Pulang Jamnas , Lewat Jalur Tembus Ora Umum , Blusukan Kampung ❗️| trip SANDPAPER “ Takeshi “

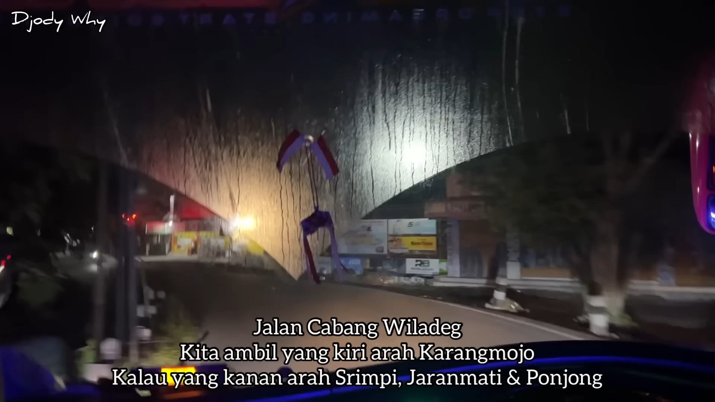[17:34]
Farmasi Tangga ya berarti. Oh, Praci. Wow. Yang sing niki jalur to? Ini jalur bis. Jalur bis arah pariwisata.
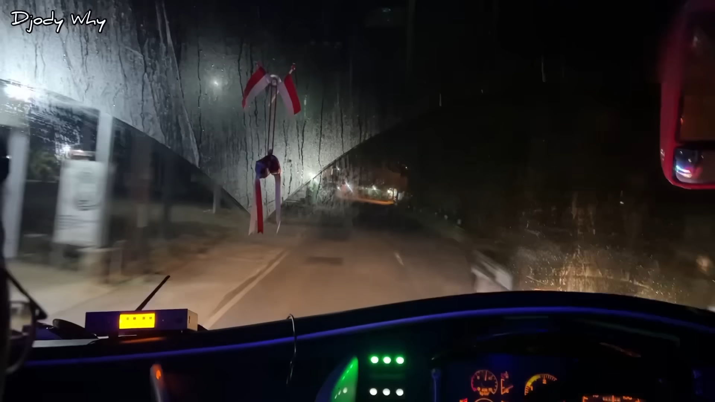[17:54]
Yang lurus terus mereka. Nah, iso iki minggu ngarep. Mungkin kan niki. Oh iya, iya. Perapatan.